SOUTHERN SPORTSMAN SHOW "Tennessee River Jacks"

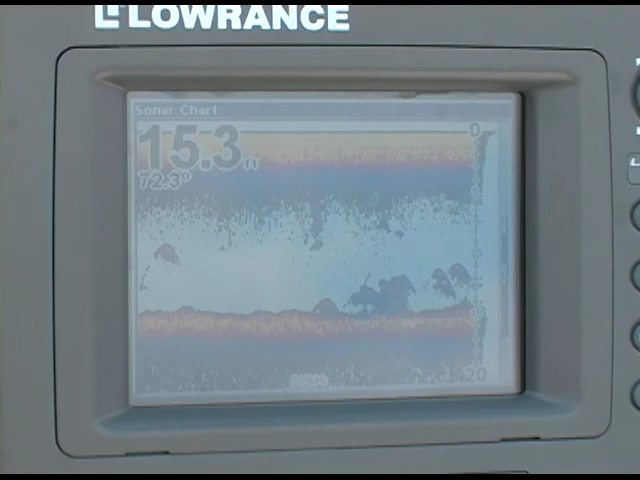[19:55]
On screen: depth 15.3 ft
That's a good little rock pile. You don't want to look for stuff as you troll.
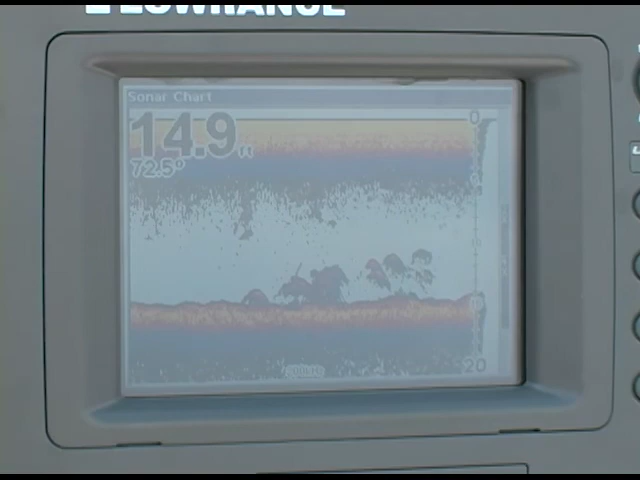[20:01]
On screen: depth 14.9 ft
Tell-tale signs. There are some rock piles. A lot of times it'll be bass hanging around these rock piles.
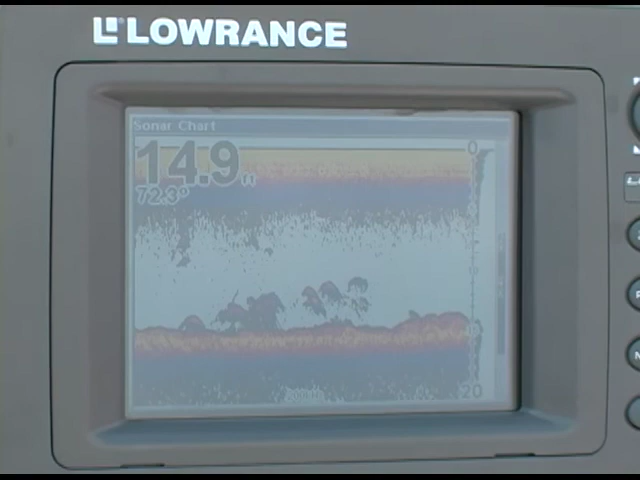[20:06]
On screen: depth 14.9 ft
Kyle, here's something else about this trolling.